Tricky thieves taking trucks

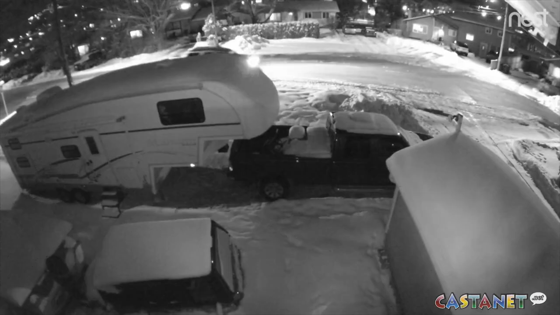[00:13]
A Black Mountain resident captured thieves canvassing his neighborhood and stealing his F-350 truck right from his driveway.